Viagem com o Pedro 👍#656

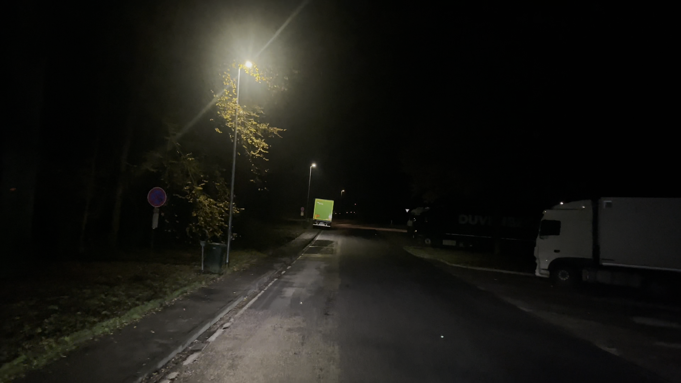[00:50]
porque eu da outra vez tinha posto o GPS para 4,10 metros, porque o reboque estava mais alto,
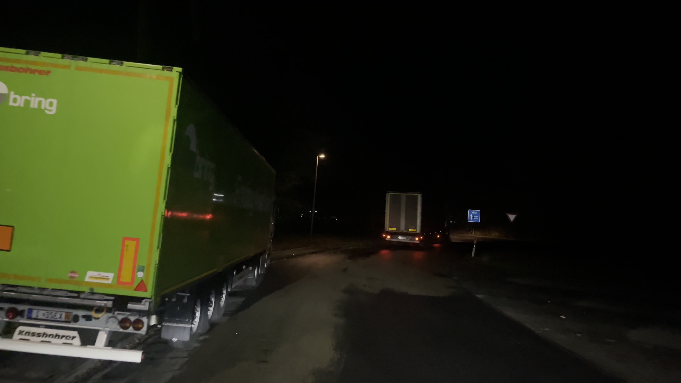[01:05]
mas não há necessidade de 4,10 metros, porque este reboque tem 4 metros, por isso alterei para 4 metros,
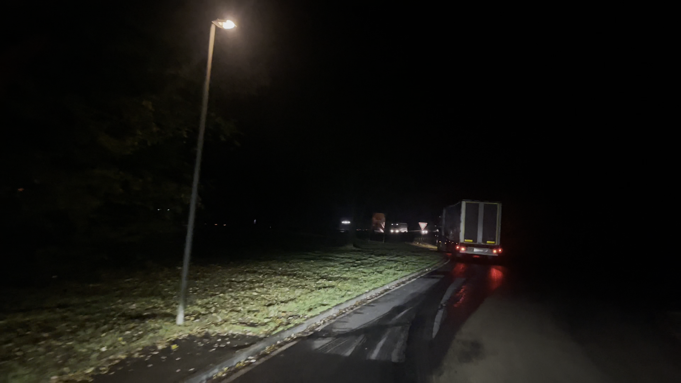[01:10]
já me alterou a viagem logo, só ali por causa de uma ponte que tem ali em Colónio. Mas enfim,
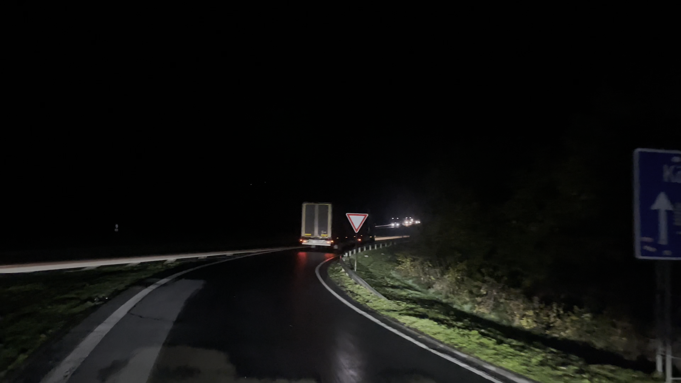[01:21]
bom, estamos a 100 km do cliente, 1 hora e 20.
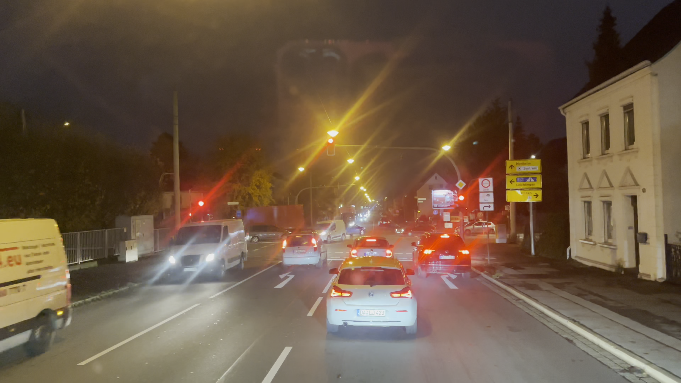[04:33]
Estamos a 2,3 km. A gente tem que sair da autoestrada, apanhar aqui esta cidade. De outra vez aqui, tive que entrar aí para a esquerda, andei para ir por dentro, aí dentro desta cidade. Tem um vídeo aí disso, em que o cliente, a morada do cliente é um escritório.
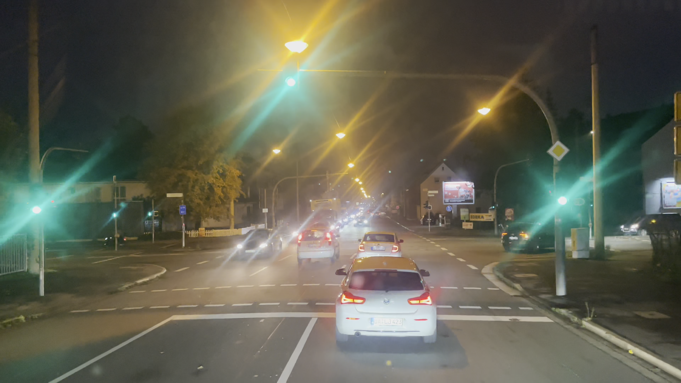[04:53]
Aí para o meio, aí numa zona industrial que tem aí para dentro, para a nossa esquerda. E nossa, que a estrada era estreita para um caraças. eu passei mal aí, meus amigos,
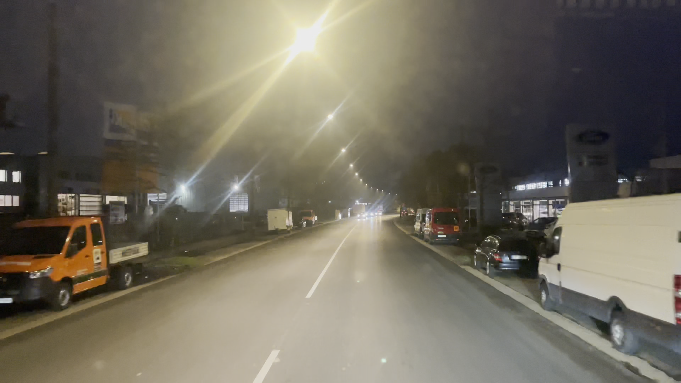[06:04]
E então já estamos aqui a chegar ao, aqui ao transportador, aqui ó, é uma espécie de uma logística, é uma transportadora.
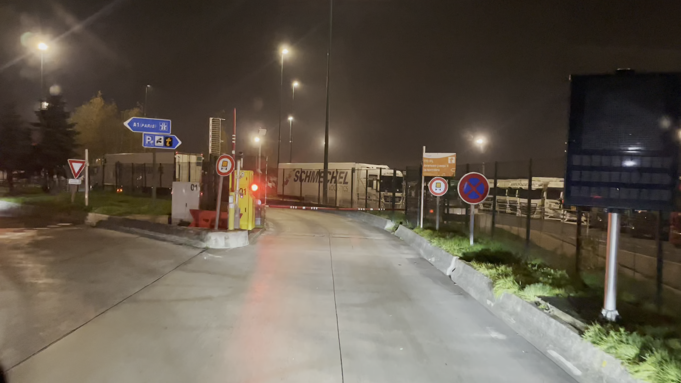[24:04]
Eu costumo parar aqui neste canto aqui e não tem espaço aqui não. Queres ver que eles não têm espaço lá longe?
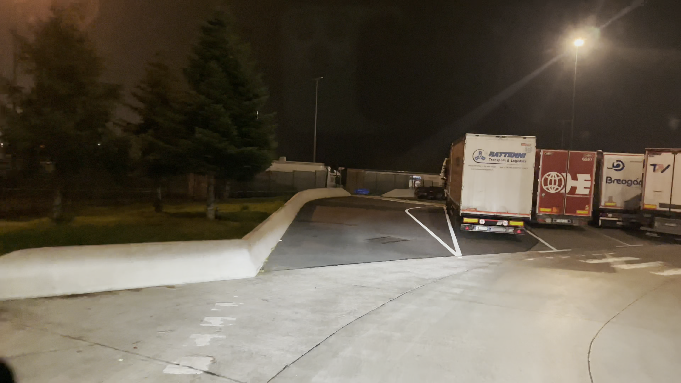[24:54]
E olha o pessoal aqui tudo já parado atrás uns dos outros. Nossa senhora. É, pois está aqui estes indivíduos que deixam os reboques.
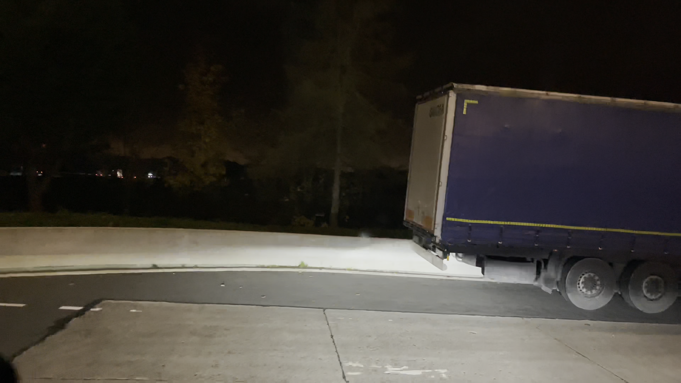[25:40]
Estão dois tratores no sítio de um espaço. Ao menos não está mal.
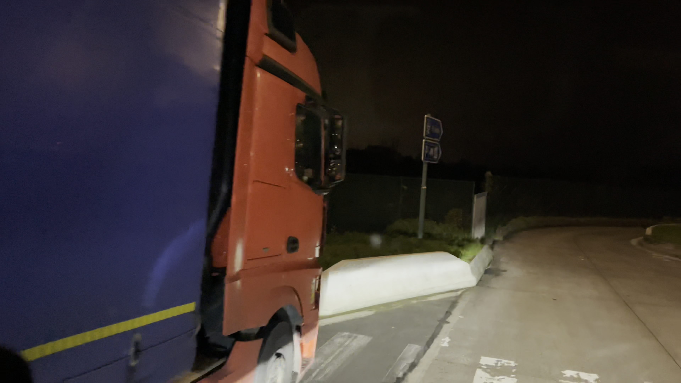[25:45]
Ah, tem ali espaço, já estou a ver ali uns parquezinhos.